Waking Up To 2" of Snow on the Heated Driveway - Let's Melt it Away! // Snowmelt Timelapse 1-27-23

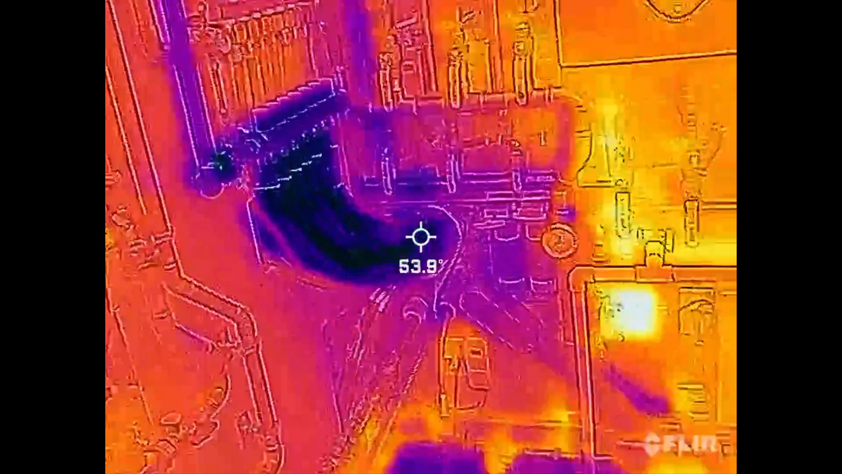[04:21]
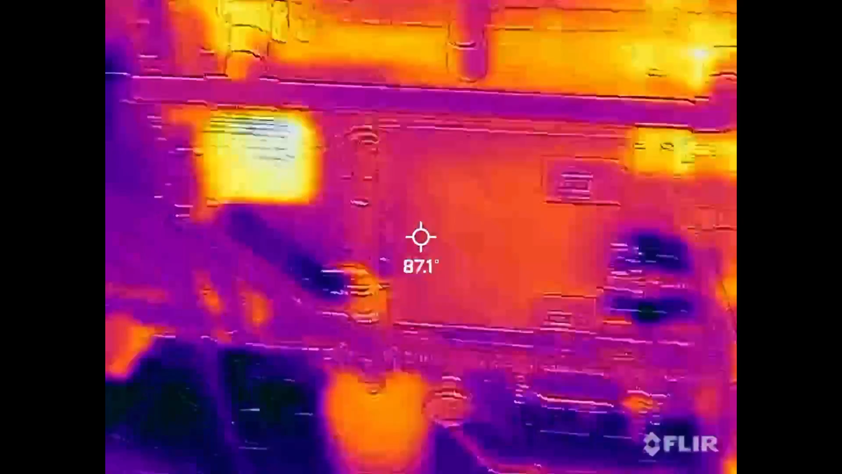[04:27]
so if you follow this the return is in the back
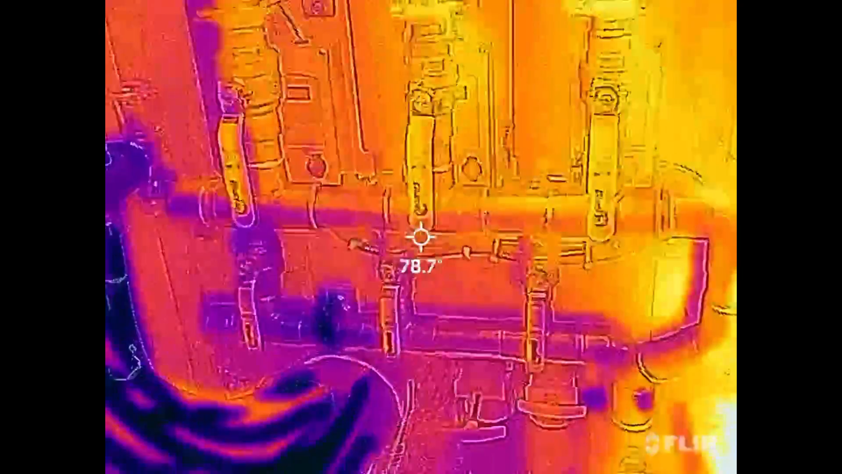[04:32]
the return comes down with all that cold glycol
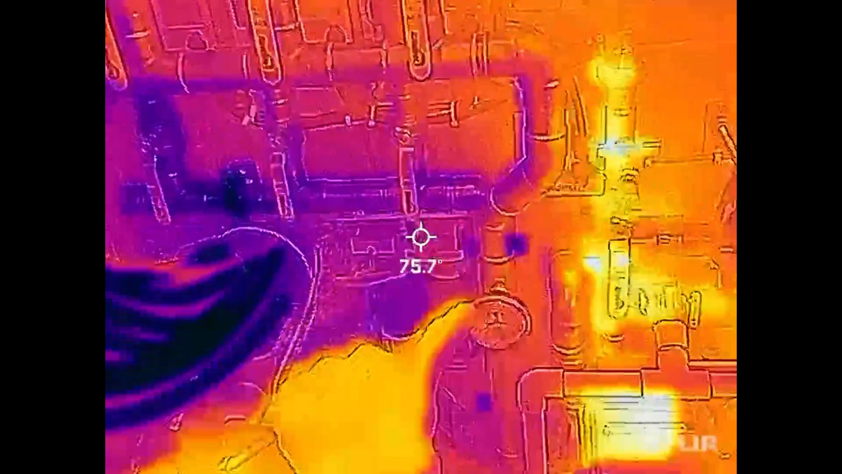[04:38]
and you can see the difference in the pipes the return is in the back
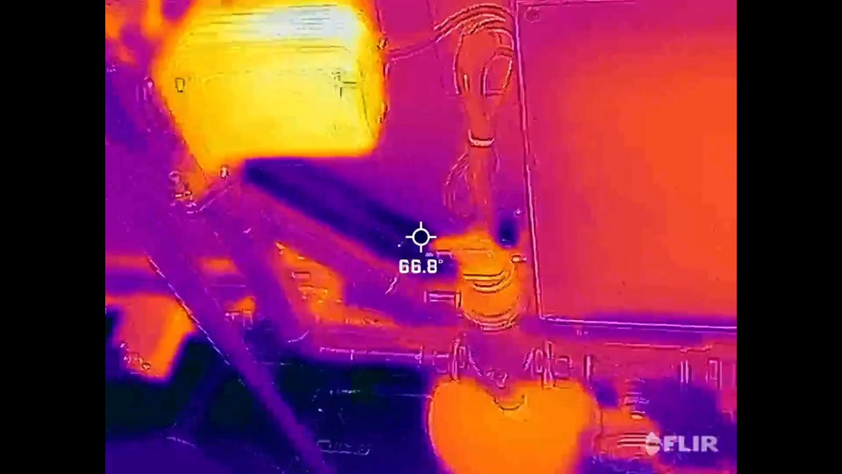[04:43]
return comes in down there on the bottom
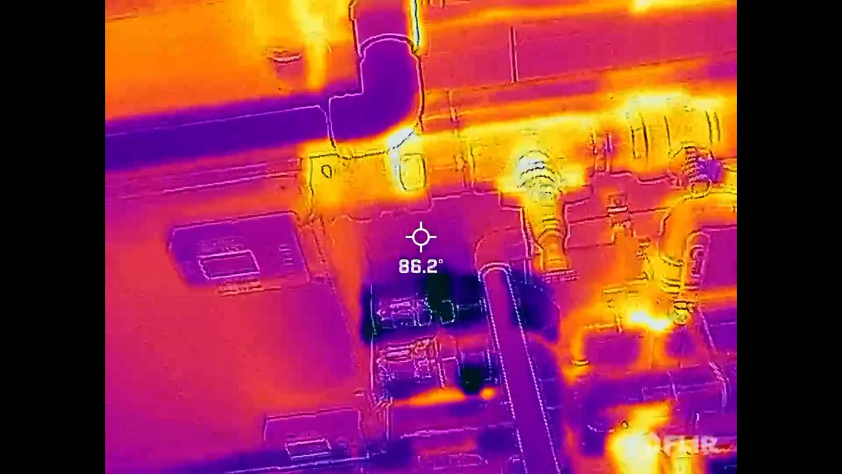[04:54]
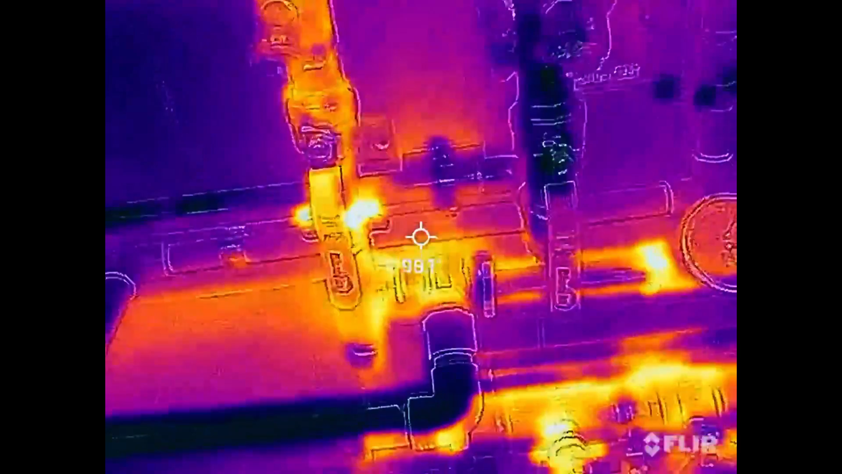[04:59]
comes out comes out in the back there hard to see with all the stuff in the way but and it's funny it's showing it cold
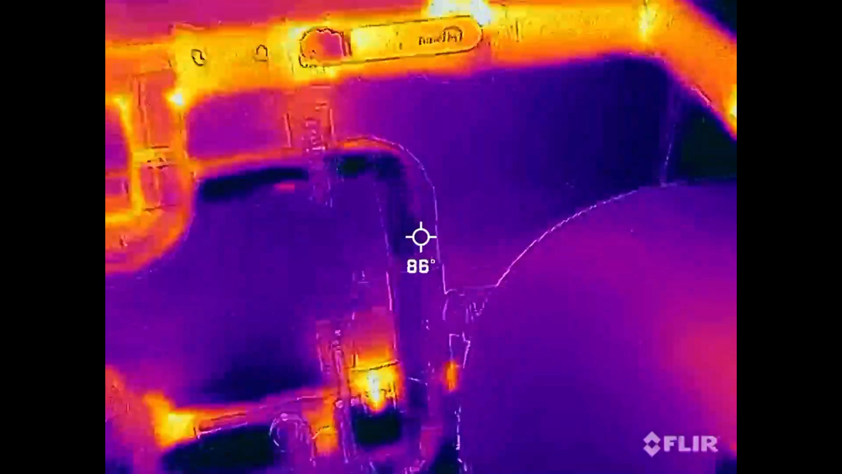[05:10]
but it's only showing it cold because this is so much hotter which this is the 140 coming right off the heaters but really that's the heated line
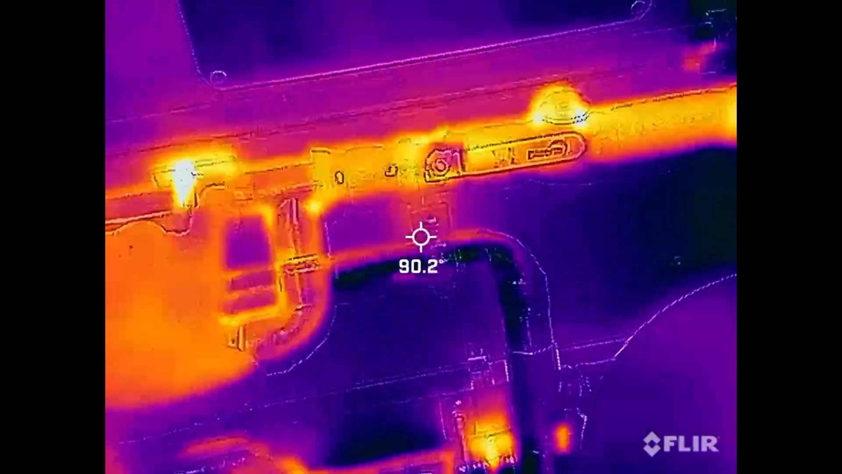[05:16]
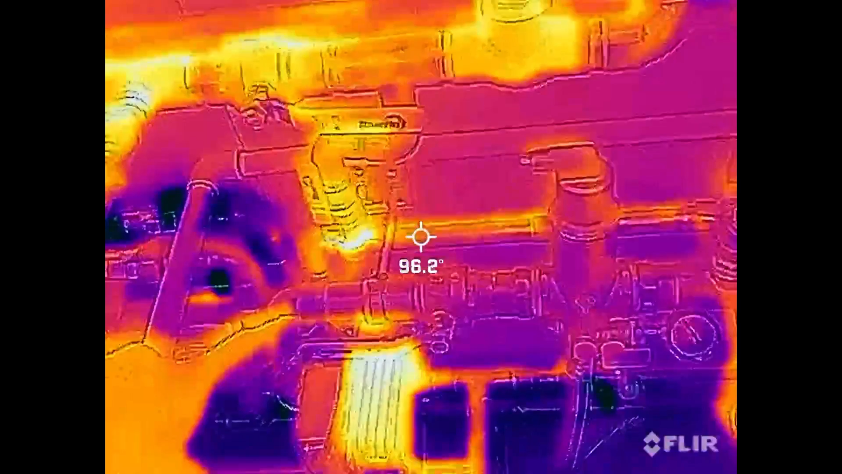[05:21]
that comes down and goes through the air separator that goes over to the expansion tank and then comes down around comes back up the supply
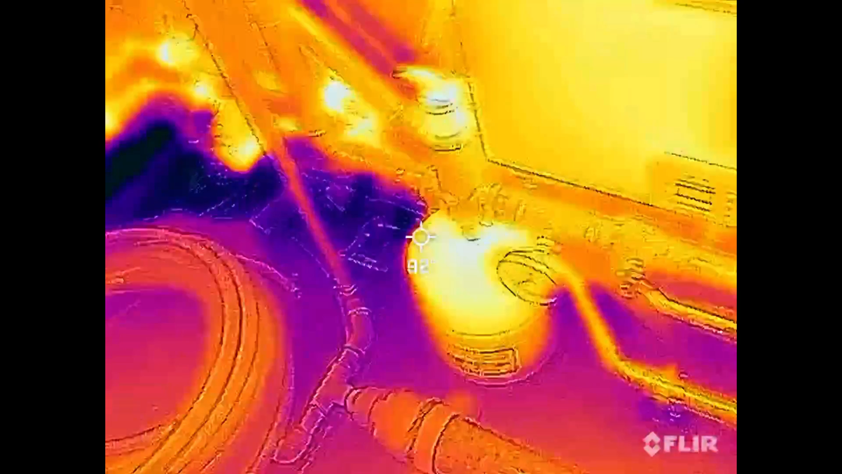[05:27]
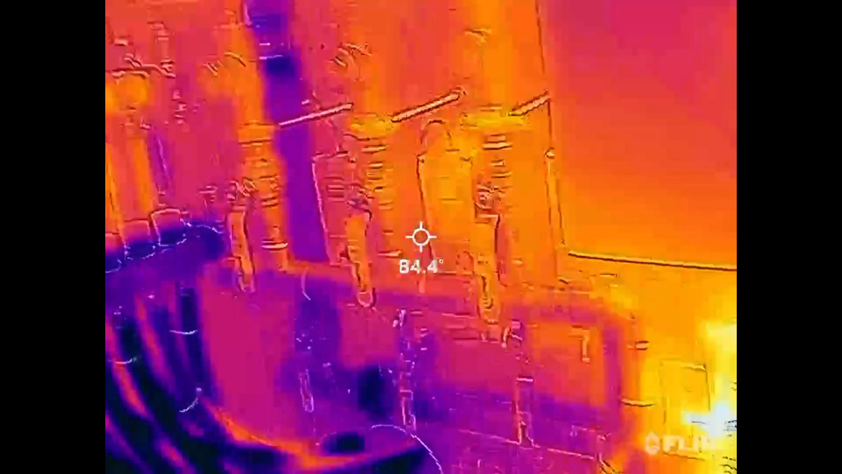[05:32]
and back out to the zone so
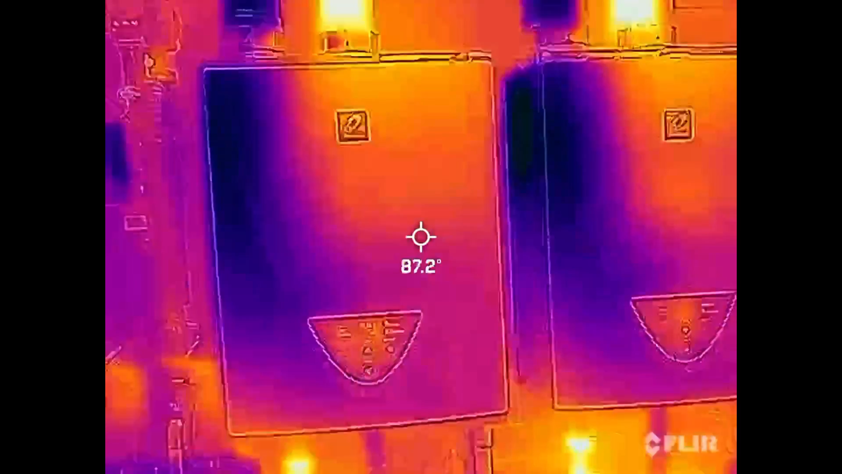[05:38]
looking at the heaters you can see where the nice and cool air is coming in from the outside and
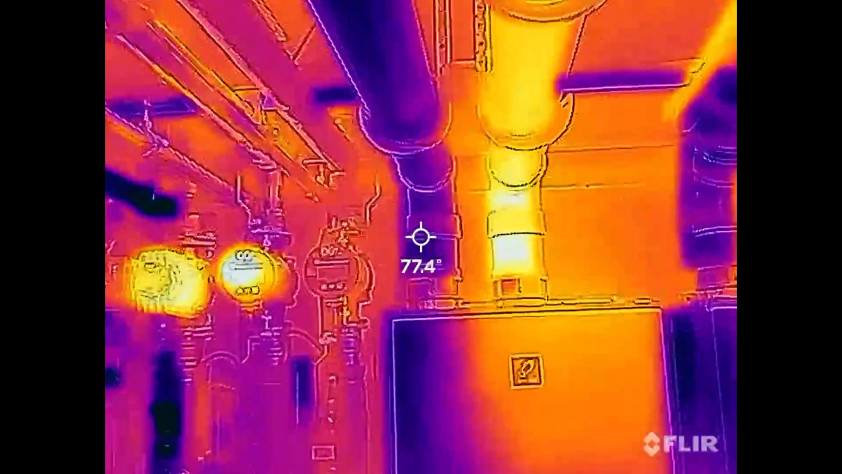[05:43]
the hot exhaust is going out